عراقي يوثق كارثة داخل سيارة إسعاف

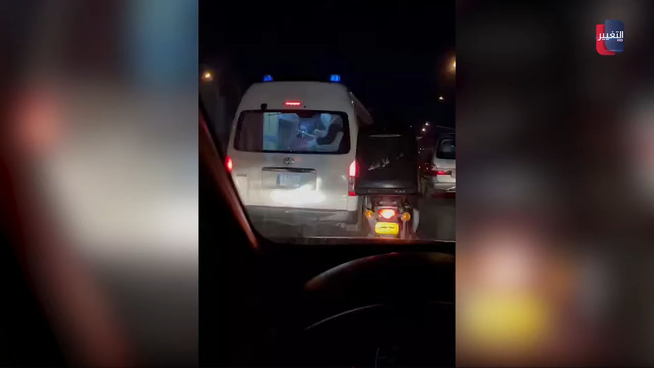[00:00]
بشرفكم هاي وزارة الصحة اش كبرها اش عرضها الوزارة? ما بيها تبريد? اسعاف ما بيها تبريد? اسعاف وزارة وين الوزارة? وين الوزير?
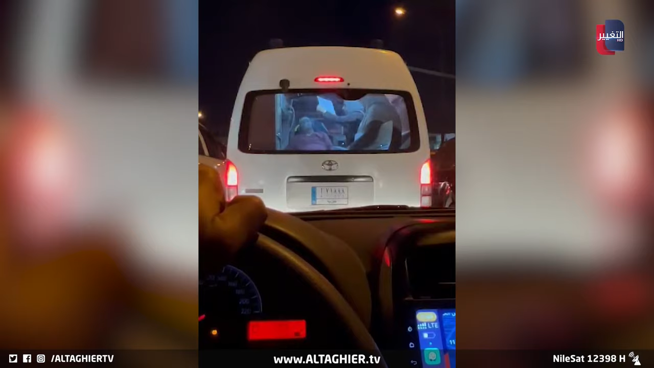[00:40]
مع الاسف. مع الاسف عليكم. حسبي الله ونعمل وكيف.